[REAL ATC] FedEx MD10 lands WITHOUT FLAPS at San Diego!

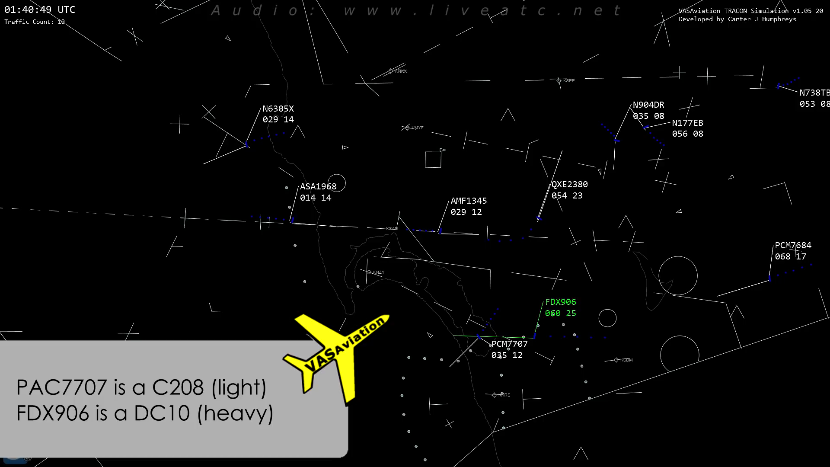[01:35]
05X, you're flying 180 180, 05X, Ray 5707, traffic 2 miles behind you, westbound 6000, heavy DC 10
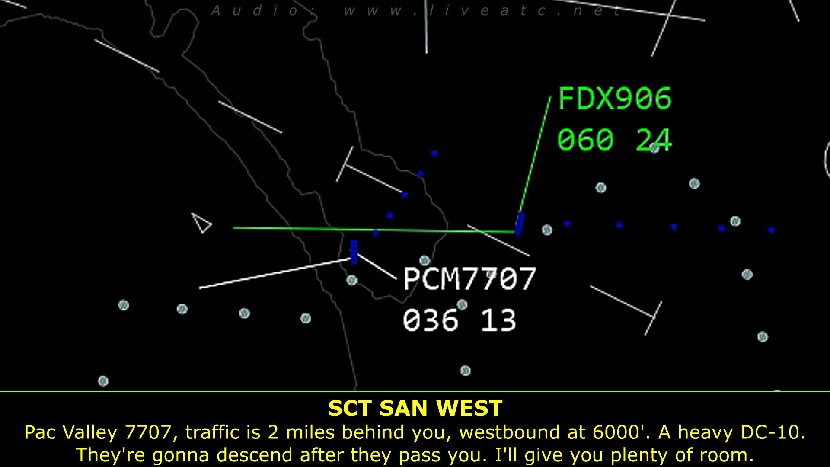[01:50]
Checking to descend after they pass you, I'll give you plenty of room, caution, wait, terminal Roger 5X, okay, 707, thank you
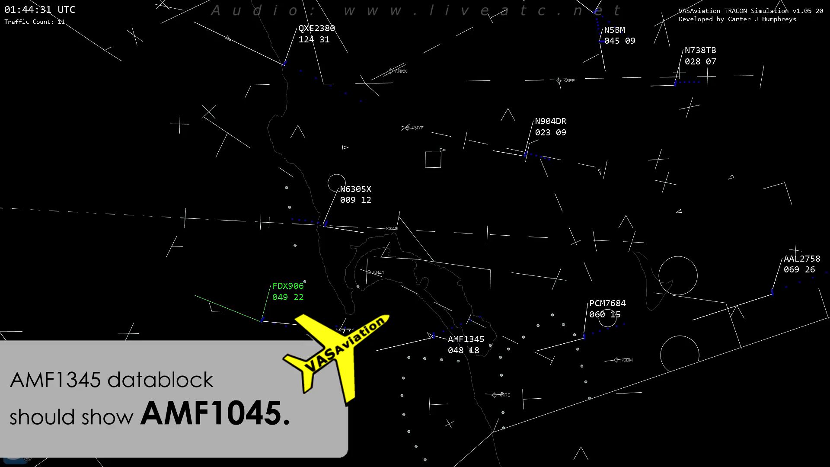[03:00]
270, descend and maintain 5000, FedEx 706, 84 6906 heavy, turn right heading 360, I'll blow her for you momentarily Flight 10360, FedEx 906 heavy Flight 1045, traffic 1230, 5 miles westbound, 3000, caravan Inside frame, flight 1045
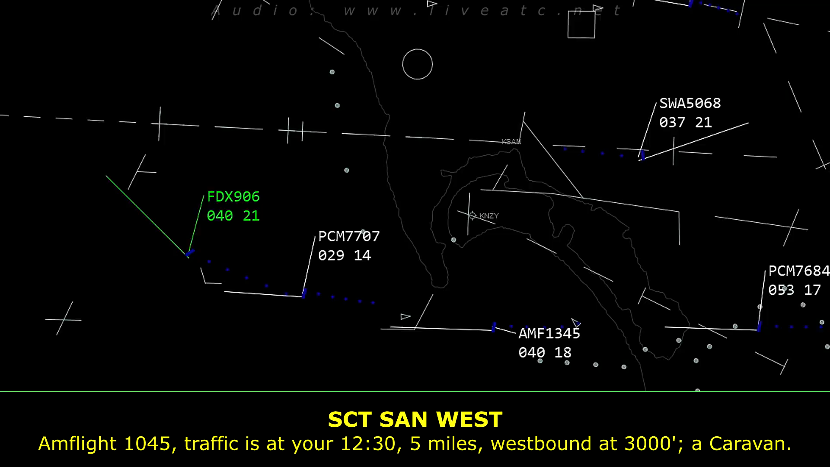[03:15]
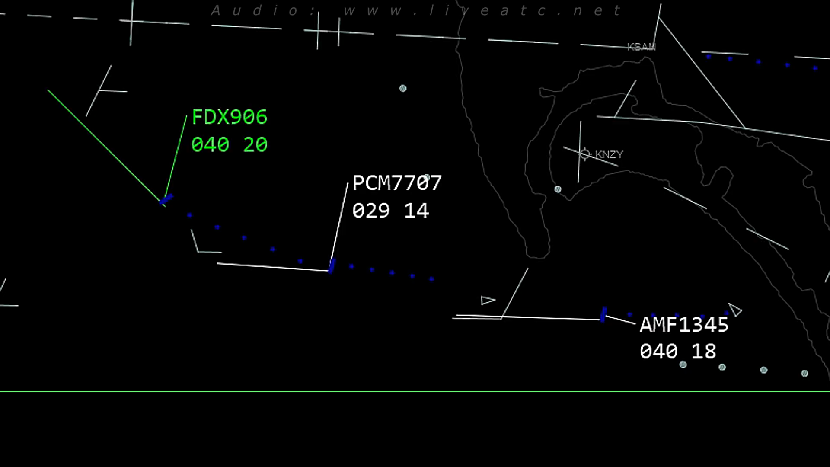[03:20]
Flight 7707, the DC times 1 o'clock, 3 miles, turn to northbound, they're going to descend out of 4000,
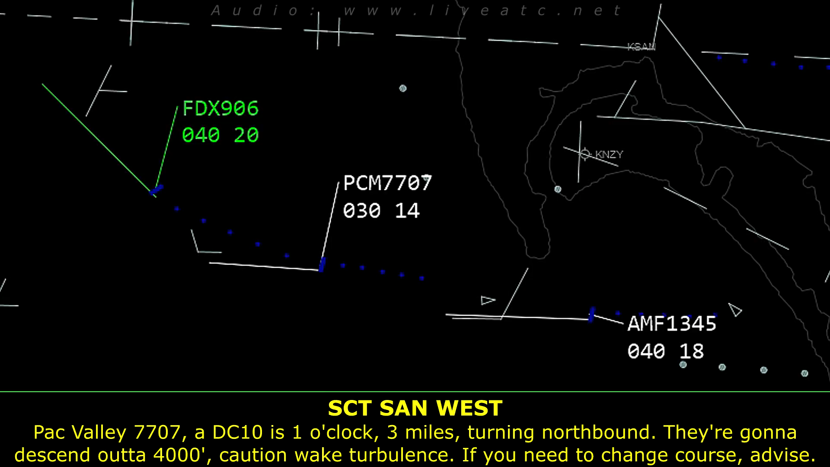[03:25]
caution with turbulence, if you need to change course, just advise We're flying now here,
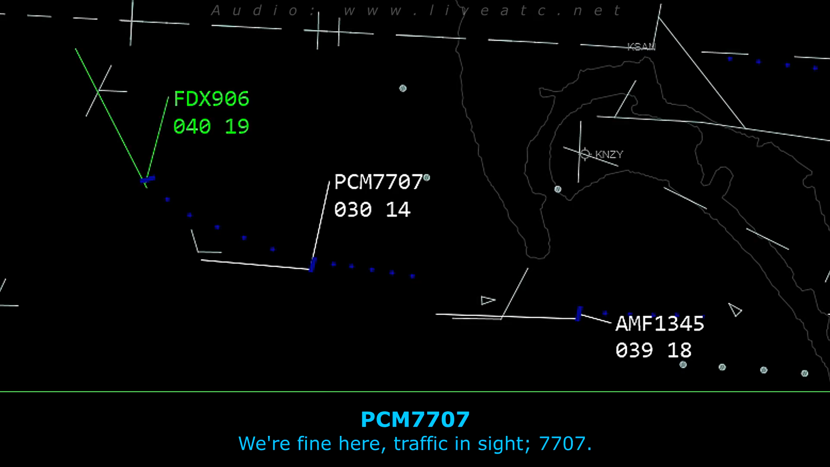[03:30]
traffic inside, traffic inside 707 FedEx 906 heavy,
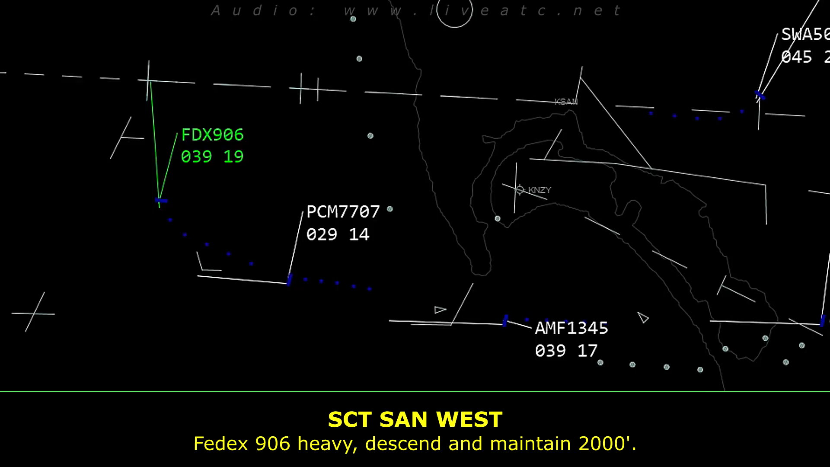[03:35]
descend and maintain 2000 descend and maintain 2000, FedEx 906 heavy
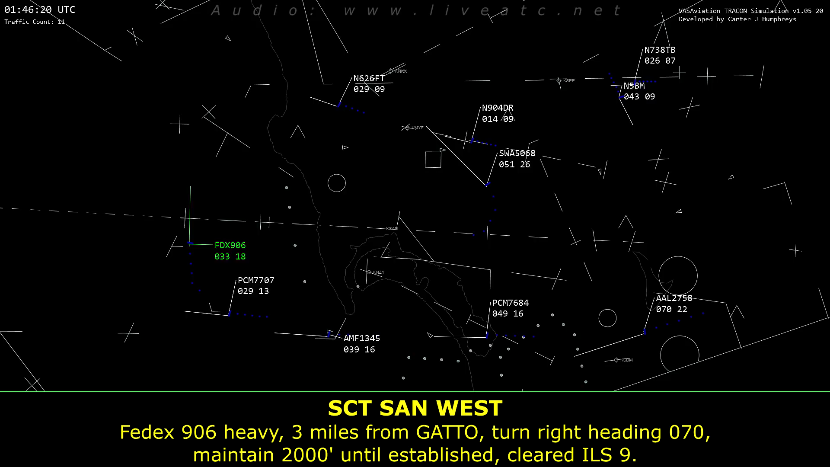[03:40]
FedEx 906 heavy, 3 miles from Gato, turn right heading 070, maintain 2000 until established, cleared IOS Niner Heading 070, 2000 until established, cleared to IOS Niner, FedEx 906 heavy Approach FedEx 906 heavy, we've got a level off, we've got a slack problem FedEx 906 heavy, it's okay, rider, and um, cancel approach, cleared, and um, are you going to be able to Kenny climb?
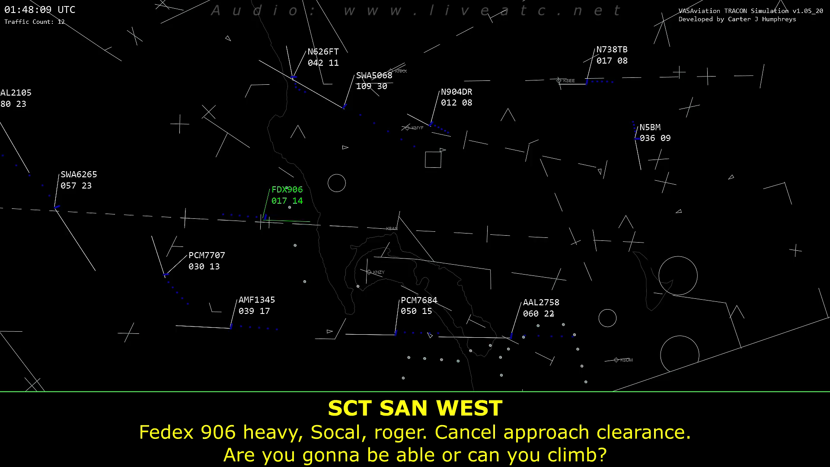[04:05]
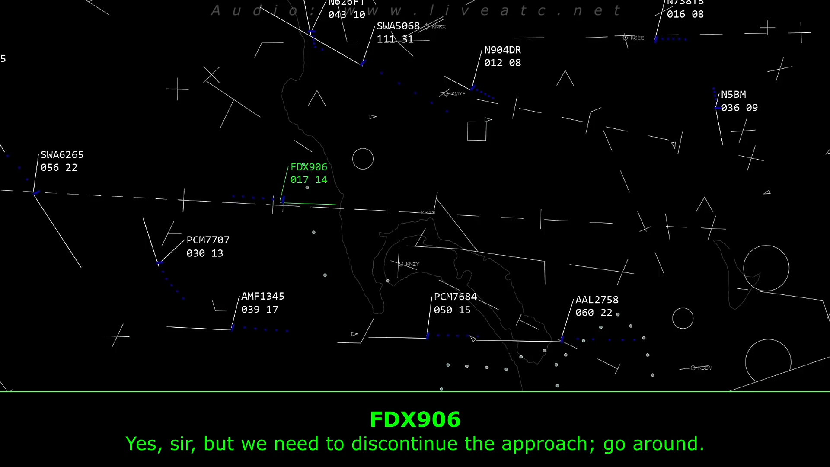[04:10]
Uh, yes sir, but uh, we need to discontinue the approach and go around FedEx 906 heavy, uh, cancel approach, cleared to Kenny press heading,
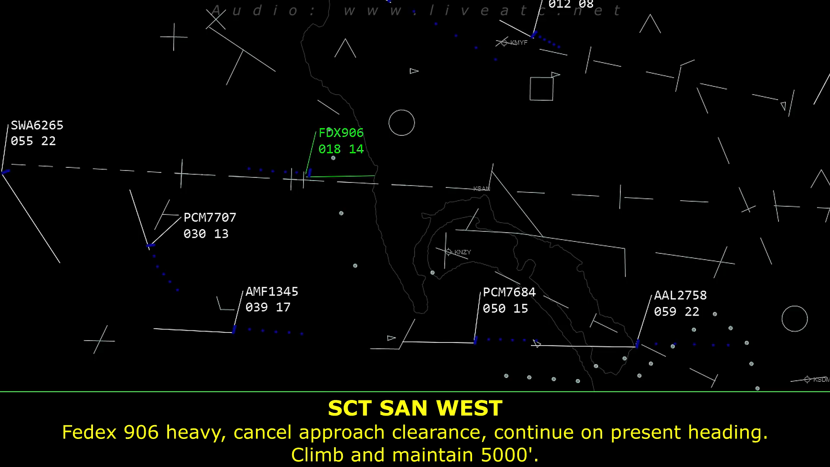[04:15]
climb and maintain 5000 President heading, climb to 5000, FedEx 906 heavy FedEx 906 heavy, contact approach, 24.35 24.35, FedEx 906 heavy
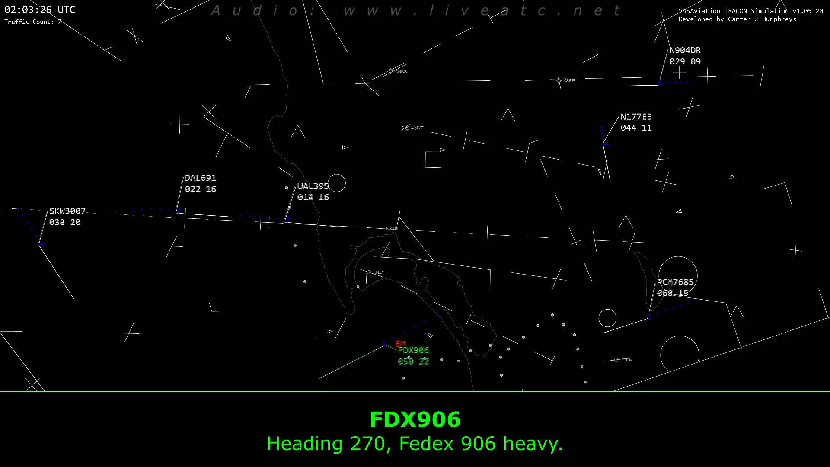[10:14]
Heading 270, FedEx 906 heavy. FedEx 906 heavy, pilot's discretion, maintain 3,000. Pilot's discretion, 3,000, FedEx 906 heavy.
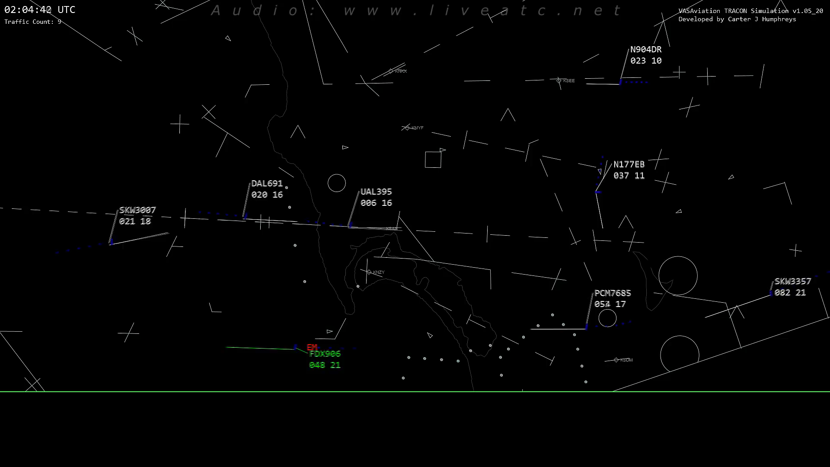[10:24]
FedEx 906 heavy, flighting 290.
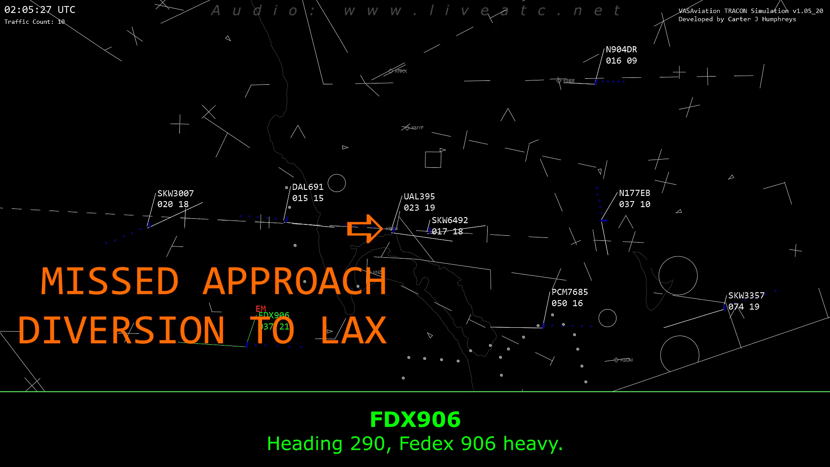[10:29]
Heading 290, FedEx 906 heavy. FedEx 906 heavy, flighting 330.
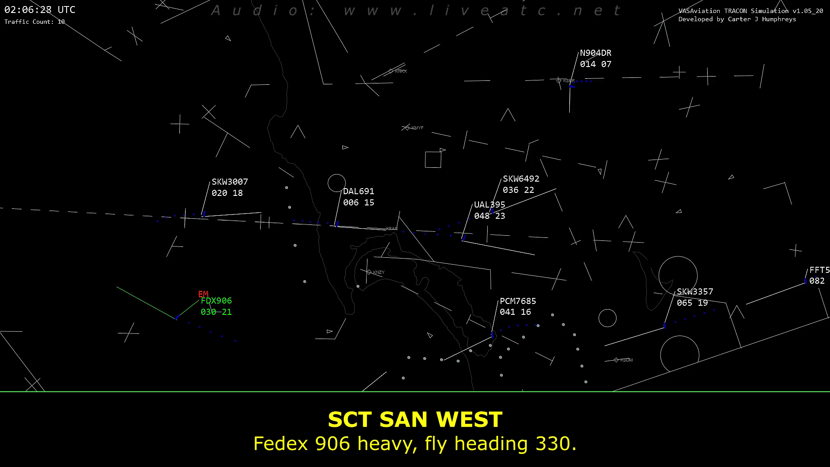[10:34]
330, FedEx 906 heavy, and was that go around for something that didn't break out on the Zulu or Yankee?
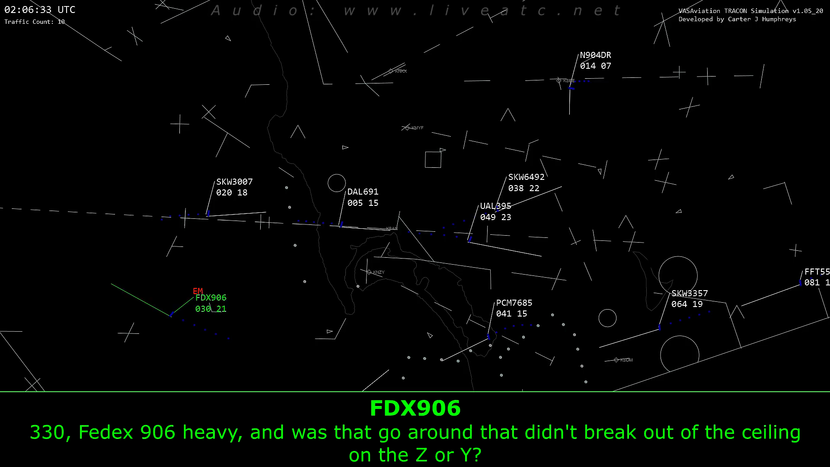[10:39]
Um, I'm really not sure. Standby. Our type aircraft at least?